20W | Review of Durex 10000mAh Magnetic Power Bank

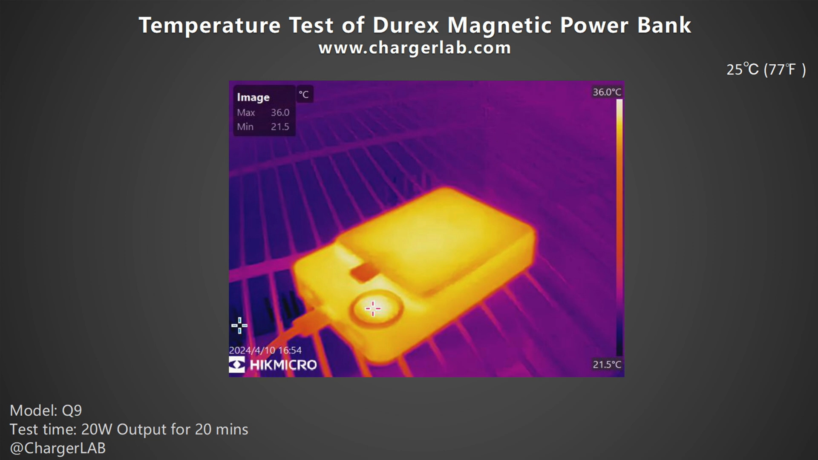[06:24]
On screen: max 36.0°C, min 21.5°C, scale top 36.0°C, scale bottom 21.5°C
after 20 minutes of charging the maximum temperature on the front is 36 degrees celsius and the maximum temperature on the back is 37.7 degrees celsius
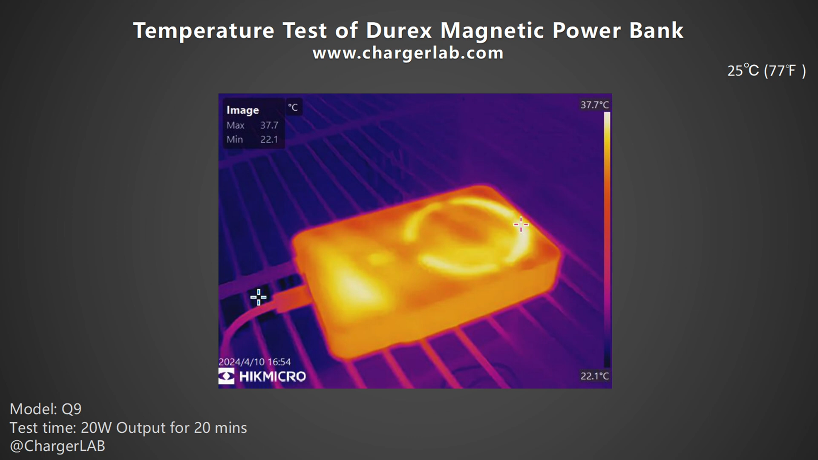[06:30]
On screen: max 37.7°C, min 22.1°C, scale top 37.7°C, scale bottom 22.1°C
the heat is mainly concentrated on the magnetic ring well that would be all the tests for the direct's 10 000 milliamp hours magnetic power